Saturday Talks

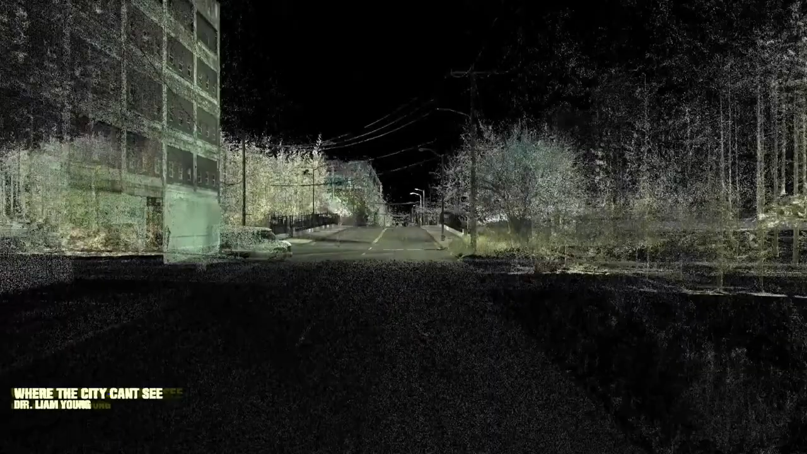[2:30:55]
We are endlessly scanned by countless sensors,
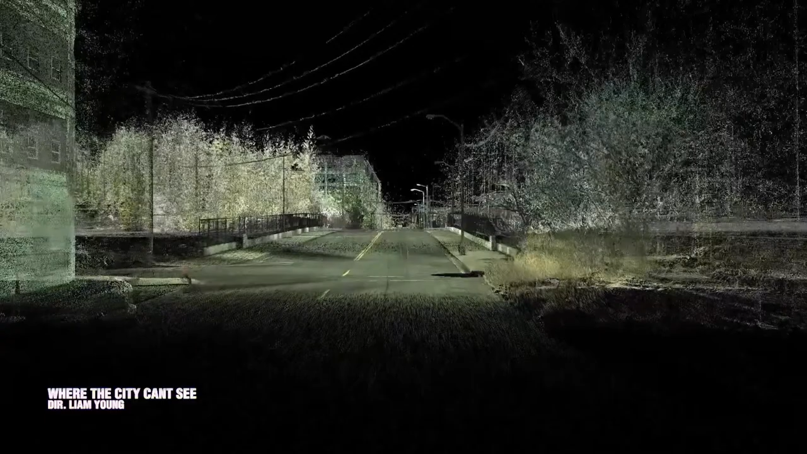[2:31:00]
lasers, cameras, and satellites feeding the city operating system.
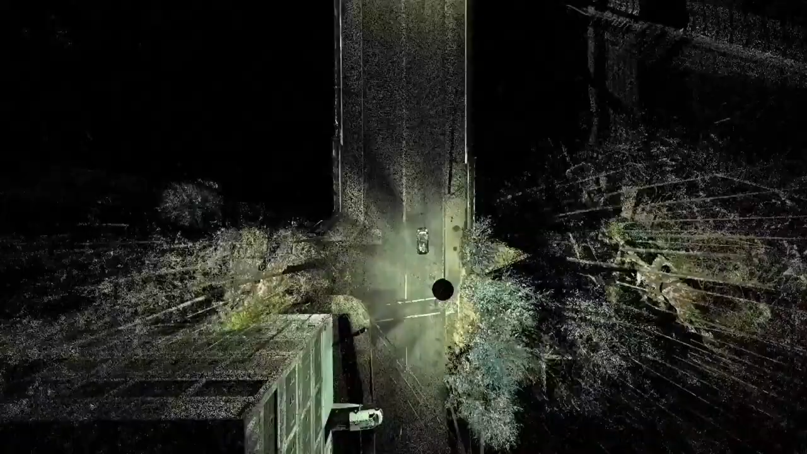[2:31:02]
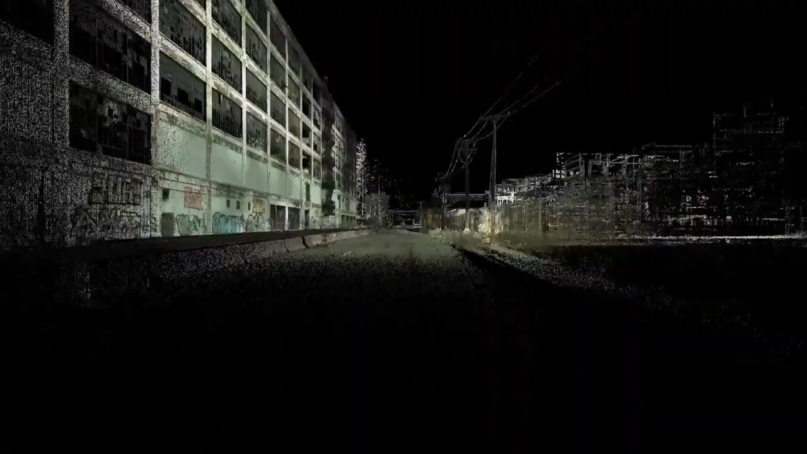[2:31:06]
This, for example, is how our autonomous vehicles scan and navigate the city.
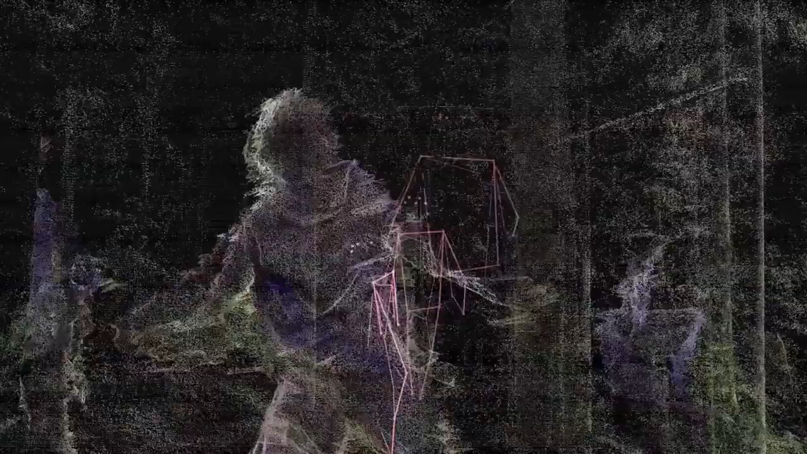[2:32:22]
the light of CCTV laser scans as they dance in the hidden spaces of the city.